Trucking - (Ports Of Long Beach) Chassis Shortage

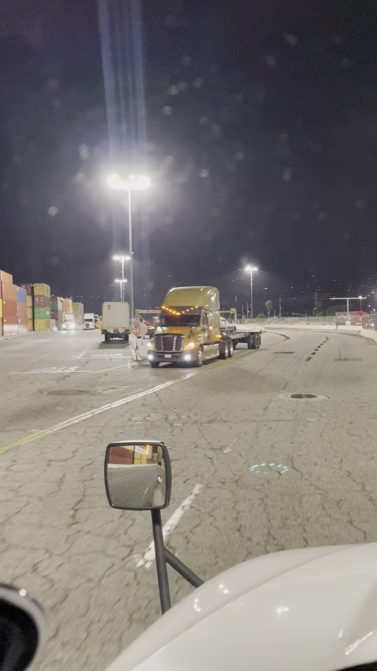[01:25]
They're not giving up chassis at all. All the money that the ports make, I don't know how they don't spend money on providing more chassis to the drivers so we can pull these loads for you guys.
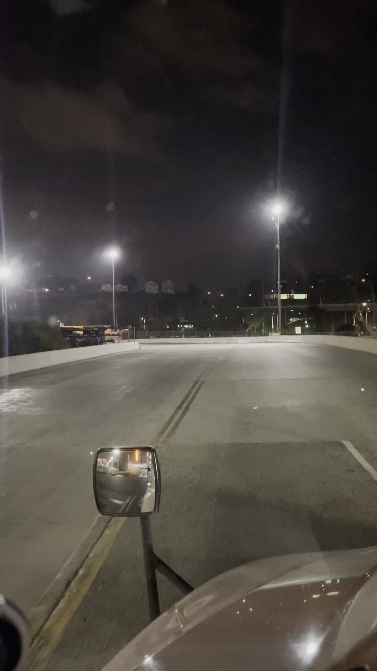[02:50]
In a few minutes, I'm going to show you guys where all the bobtail drivers are hanging out at. This guy right here, he's looking for a chassis. No, there's another one.
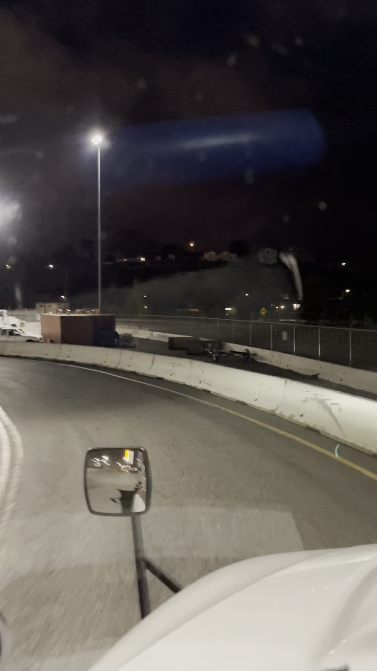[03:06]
And it looks like they're having a truckers meeting, but no. Everybody over here waiting for chassis. And there's nobody over here to assist us with the chassis.